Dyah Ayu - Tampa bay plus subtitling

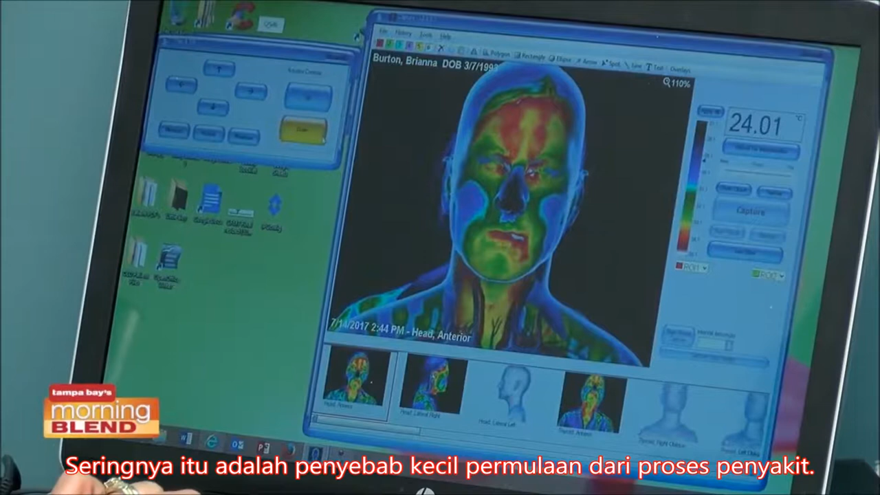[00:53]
So talk about where this machine is able to look at.
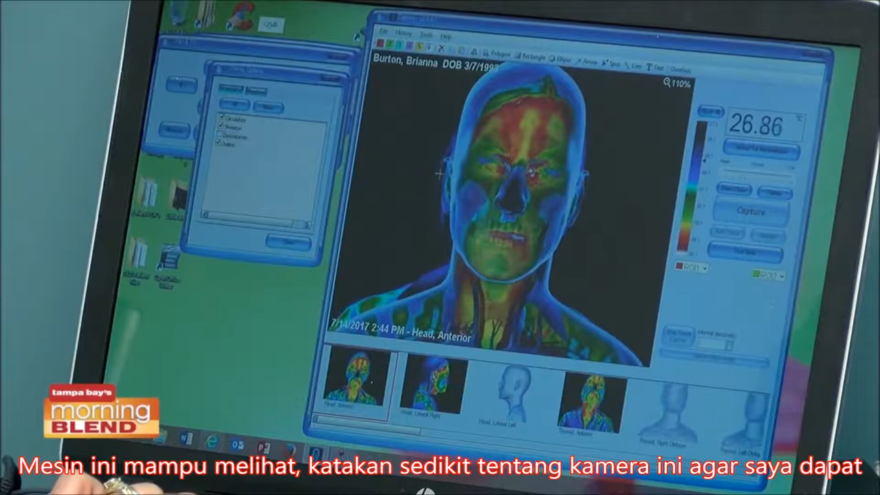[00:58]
Tell us a little bit more about this camera too, which I understand the one right here in this office is even pretty unique on its own.
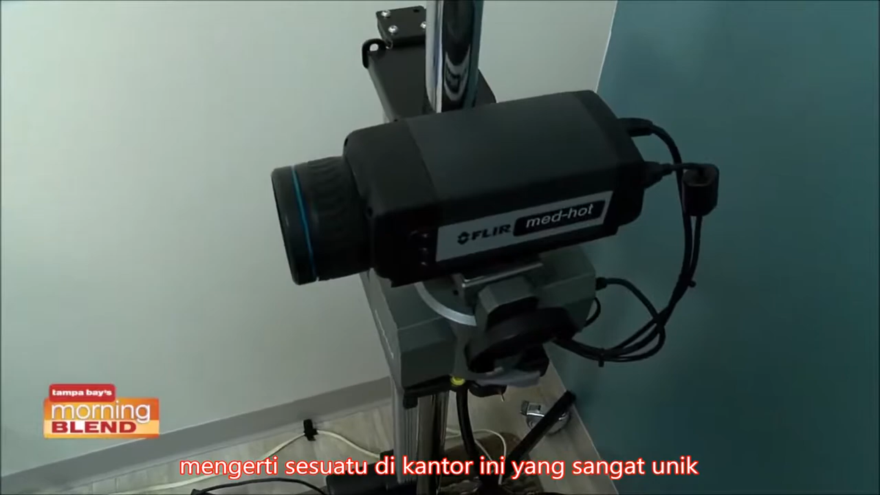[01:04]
Yes, it is. It's one of only a few in the United States that have such high resolution. So we're very proud to have it and very proud to offer it here at Root Cause Clinic.
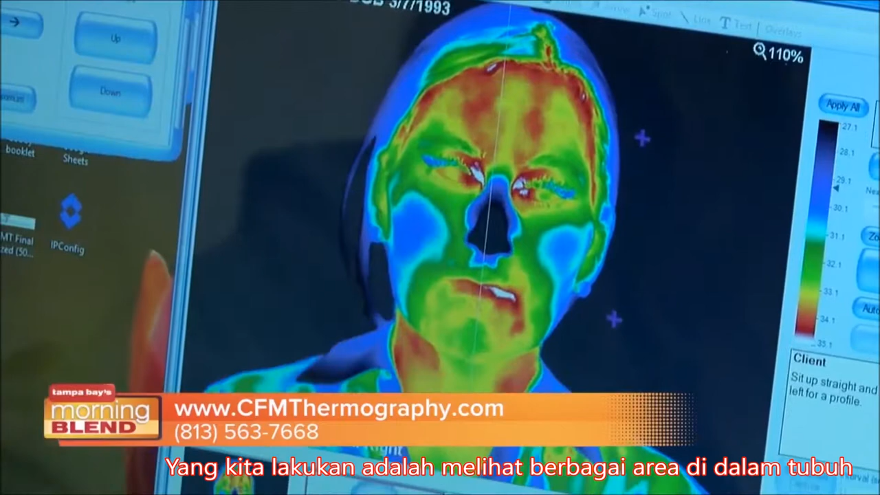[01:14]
And so what we're doing is, is we're looking at various regions of the body and looking for temperature differentials that tell us that there's inflammation,
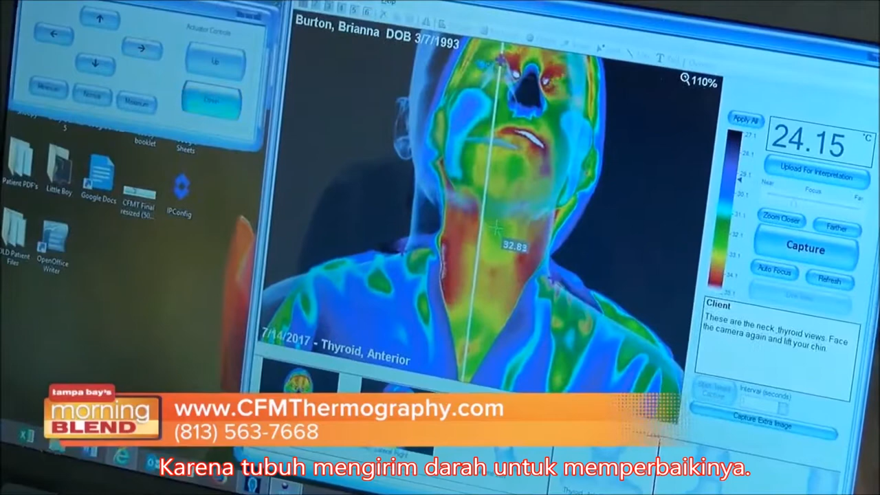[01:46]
And so from there, we can help the doctors here at Root Cause Clinic kind of point their treatment in that direction. And we can also help them monitor it as they go through treatment.
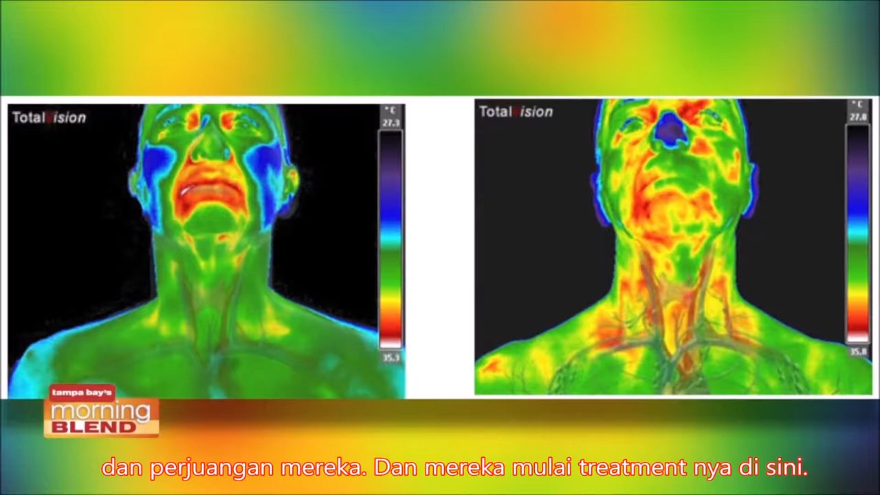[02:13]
And then we see them maybe a month later, two months later, and we can show them how, what the treatment they're doing is working.
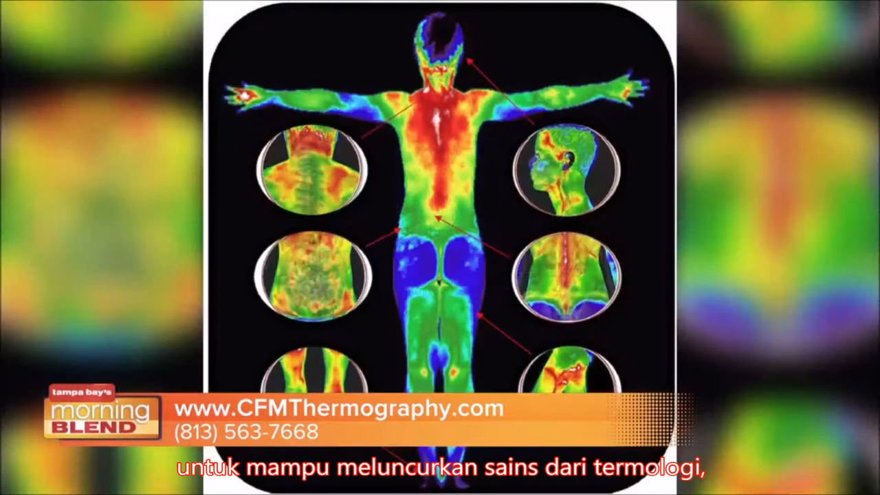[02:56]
which is the study of medical thermography,
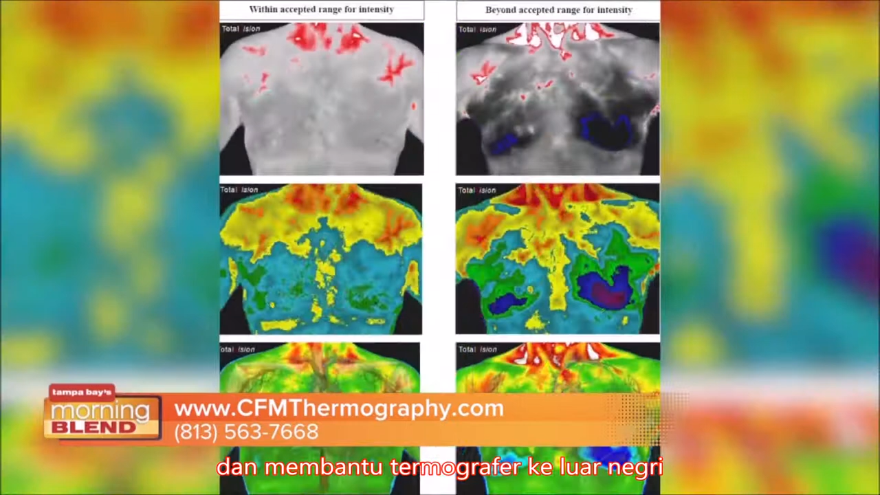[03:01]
and help the thermographers across the country and indeed across the world become successful and bring this modality out into the public.